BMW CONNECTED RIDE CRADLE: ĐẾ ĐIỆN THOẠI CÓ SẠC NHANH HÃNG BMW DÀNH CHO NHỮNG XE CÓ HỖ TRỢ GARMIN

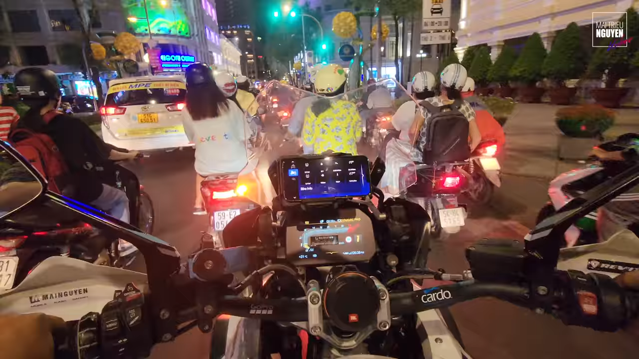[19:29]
Thì cái mục đó nó gọi là Buy info các bạn Buy info Buy information Thông số xe Còn cái mục dưới cùng là cái chỗ mà Tình trạng kết nối Connectivity hub Lên cùng là cái bản đồ Chuyển qua bản đồ full Nó như vậy Điều khiển bằng cái nấm xoay ở đây hết
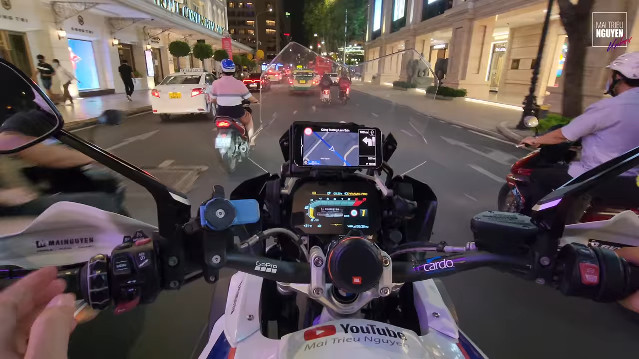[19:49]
Đó Nó dẫn tới 100m nữa là tới Nó ghi mũ tên nè Mũ tên bằng quẹo trái qua khách sạn Caravelle
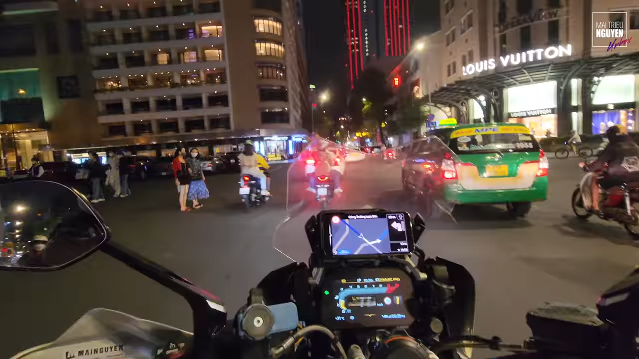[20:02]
Rất là đơn giản dễ sử dụng các bạn Và bản đồ này do chính Bim đất Họ cập nhật và họ phát triển ha Tiếng Việt tiếng đồ bây giờ đầy đủ hết rồi
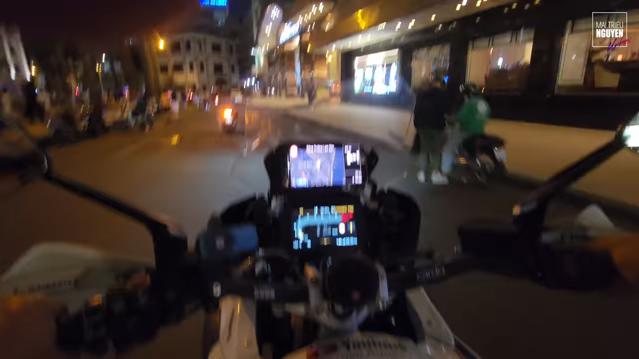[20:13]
Nó có luôn cái Đây mình đậu trước Caravelle Thì nó cấm cờ là tới nơi nè Ngay khách sạn Caravelle Có cửa hàng Anh Thái Công ở đây Rồi bây giờ mình
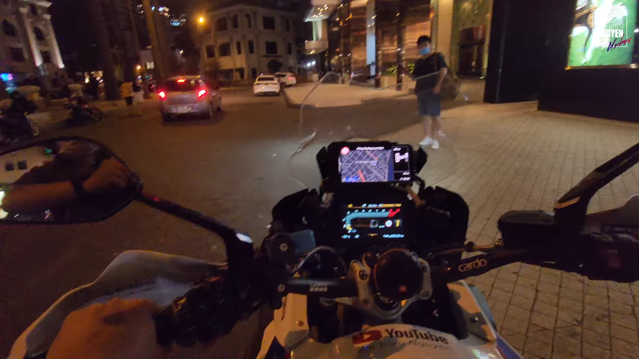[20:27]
Mình Kiển qua mình sử dụng cái Google Maps thử nha Những
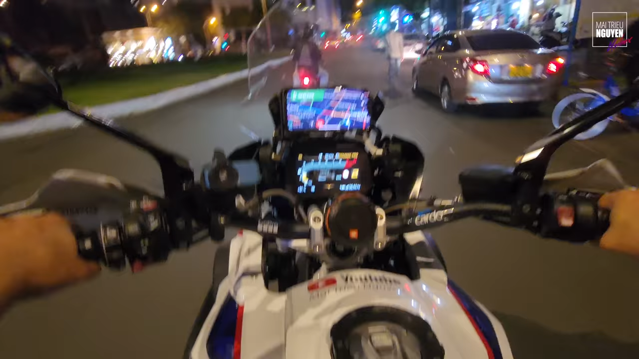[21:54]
Thì đây bây giờ là nó là trở thành Một cái đế bình thường Như bao cái đế để điện thoại khác ha Đó Rồi mình sử dụng Google Maps một cách bình thường Và đặc biệt mình sạc được không dây Nhưng mà cái hay của nó là nó tiện lợi Nó gắn trên cái khung Cái đế của cái biềm đất sẵn luôn Nó dùng điện ở đó luôn Và mình có chìa khóa mình lock lại luôn Cho nên là mình không có sợ người ta ăn khắp cái đế này Rất là gọn sạch Nó đẹp cái xe nữa Và nó là sản phẩm chính hãng các bạn
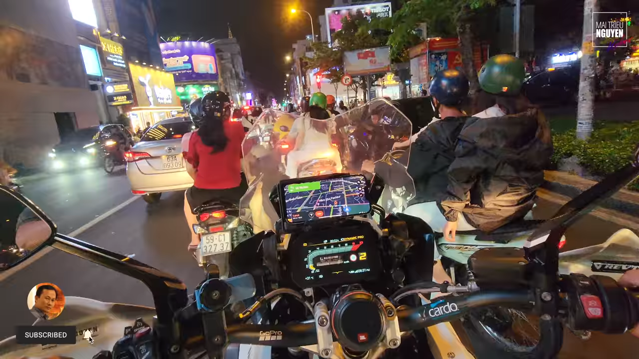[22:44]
Thì các bạn nhìn vầy thì Tưởng tượng là xe nó trang bị Thì 2 cái màn hình Rồi xin nhanh xin phép quẹo trái Và còn 1 phút nữa là tới cửa hàng Thì đây là 1 cái giải pháp rất là hay Mà BMW họ nghĩ ra các bạn Họ nghĩ ra mà mình thấy rất là hài lòng
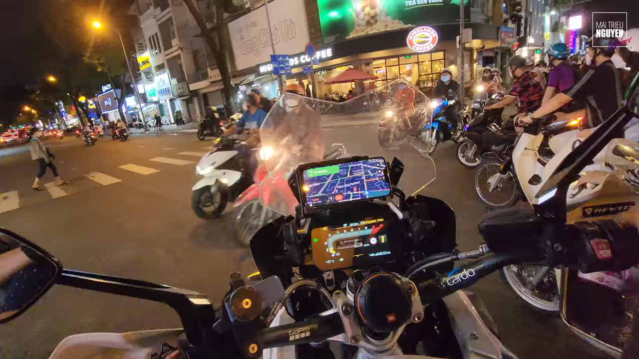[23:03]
Thì họ dùng cái màn hình của điện thoại di động
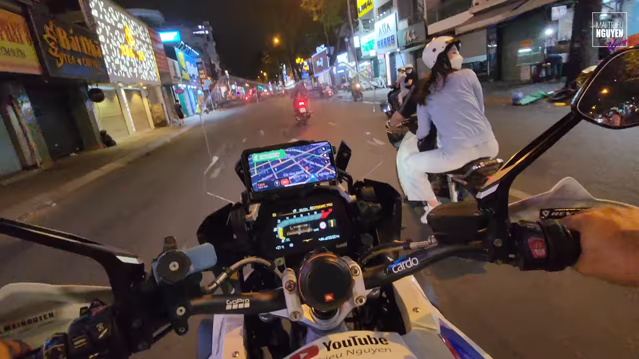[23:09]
Kết hợp với cái ứng dụng Cái app của BMW luôn Làm cái trình điều khiển Hiển thị thông tin Rồi bản đồ Rồi mọi thứ